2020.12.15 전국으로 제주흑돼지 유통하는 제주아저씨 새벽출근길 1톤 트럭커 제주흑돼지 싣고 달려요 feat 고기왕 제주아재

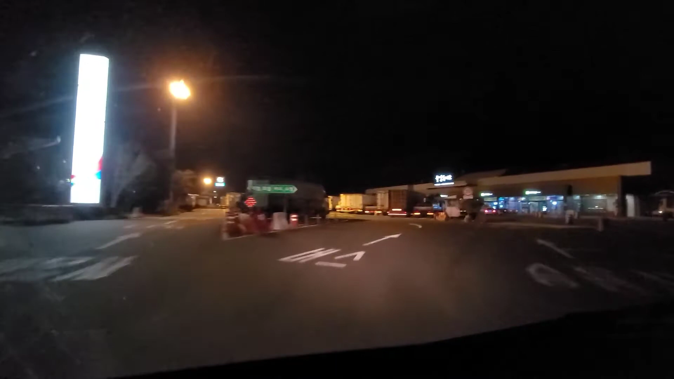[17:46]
그렇게 큰 휴게소 규모는 아니지만 그래도 있을 건 다 있어요.
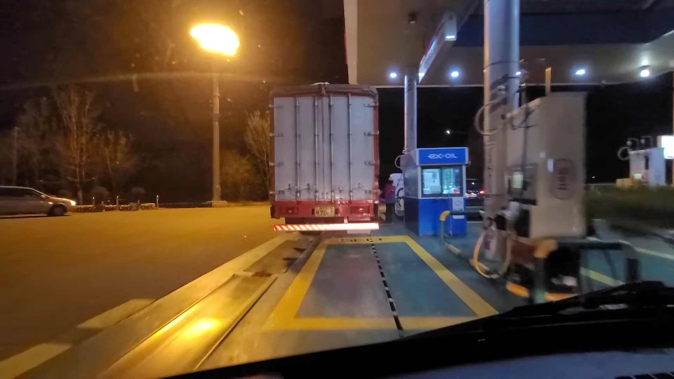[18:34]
기름을 넣을게요. 앞에 화물차가 어마무시하게 기름을 넣었나 봅니다. 그래서 뒤로 후진했다가
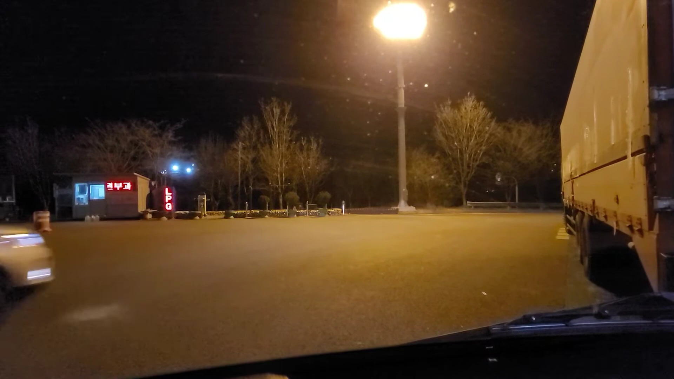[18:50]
출발합니다.
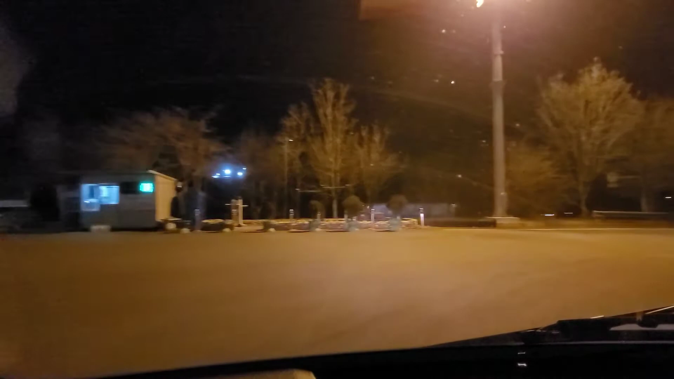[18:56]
여기는 그 주감 휴게소입니다. 경부고속도로 대전하고 청주에 가운데 정도 있어요. 달리겠습니다. 날씨가 너무 춥습니다. 지금 영하 10도입니다. 영하 10도.
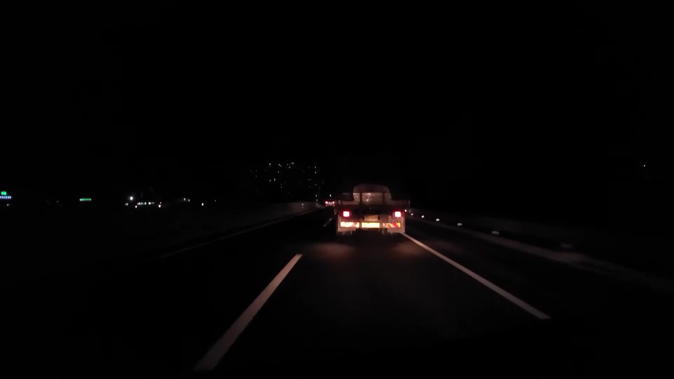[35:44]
화물차도 많고 물론 승용차도 꽤 되고요. 속도가 60km대로 떨어졌네요. 앞차가 좀 늦네요. 그래서 제가 추월을 좀 하려고 하는데 옆에 화물차들이 막 넘어가죠. 지금 60km대인데 너무 느립니다. 고속도로에서 한 50km 이하로 떨어지면 안 되잖아요. 근데 지금 60km대니까 상당히
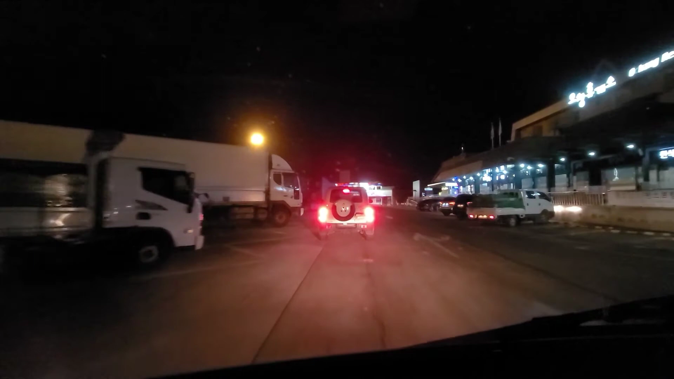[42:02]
장애인 전용 공간도 있지만 일반인도 주차를 가깝게 할 수가 있습니다. 여기 세우면 되겠네요. 일반인도 이렇게 가깝게 장애인 구역 옆에 세울 수가 있습니다.
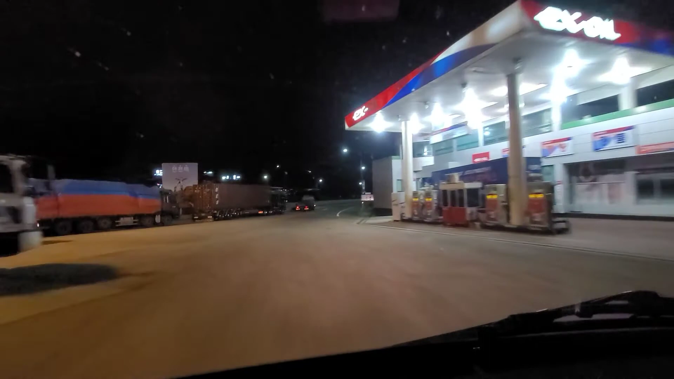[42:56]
저 벌금이 꽤 셀걸요. 화물차 아저씨 먼저 가세요. 보통은 이렇게 화물차들보다 조금 더 빨리 출발하는 게 좋거든요. 왜냐면 이게 가속이 잘 안 붙어요. 그래서 뒤에 따라오는 차들한테 피해를 주는 경우가 종종 있습니다. 바로 올라가시네요.
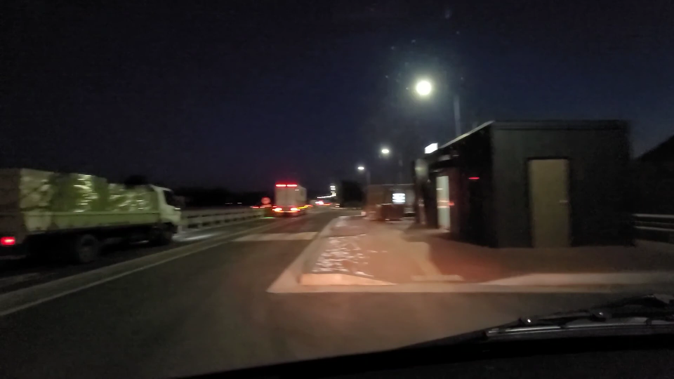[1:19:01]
여기 모가 졸음쉼터까지 가까워요. 한 2, 3km 되나? 그런 것 같습니다.
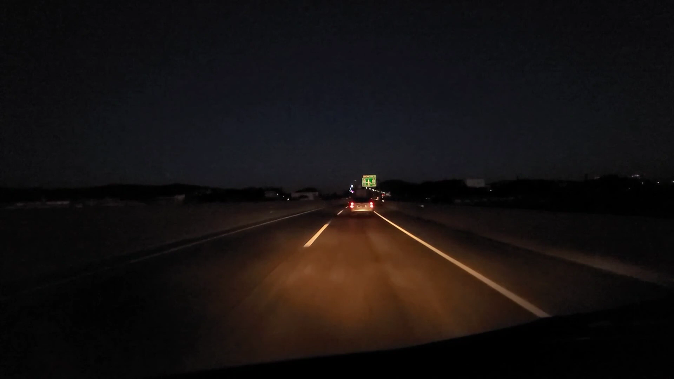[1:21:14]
모가 졸음쉼터에서 호법 분기점까지 거리는 얼마 안 되네요.